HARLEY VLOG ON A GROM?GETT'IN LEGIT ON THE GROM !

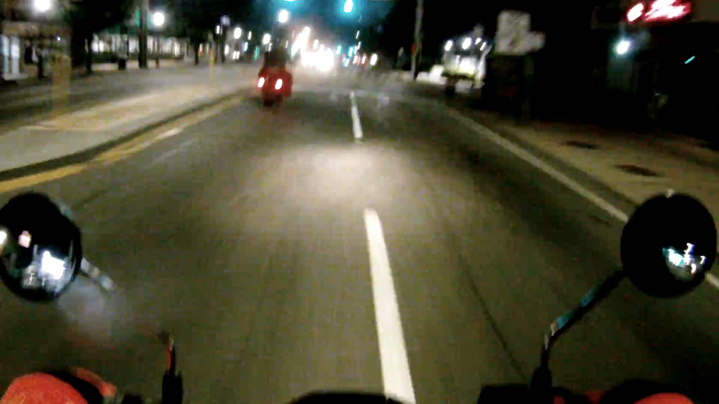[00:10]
rider all thanks to little old grom and mark thank you mark saving the fucking day man
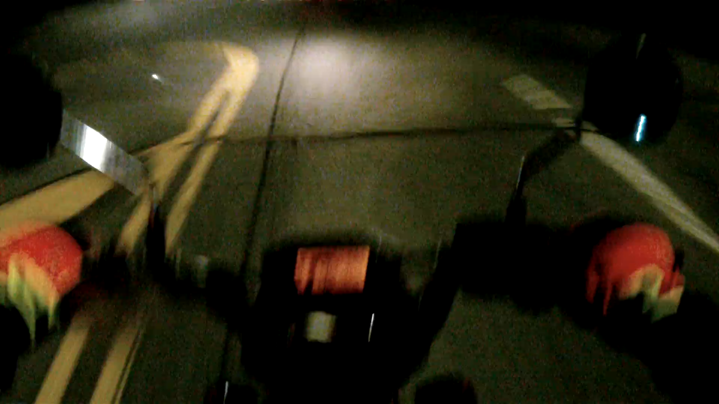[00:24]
i know there's that pothole coming up thing gets a little squirrely when it hits them too so this is awesome i really like it
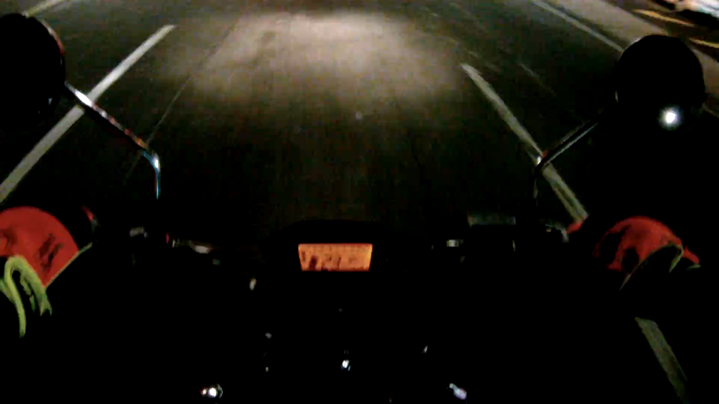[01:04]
would i rather be riding my harley abso-fucking-lutely would i love to own a grom abso-fucking-lutely i could definitely say that definitely got to get used to this positioning it's got like rear sets on it so it's cool though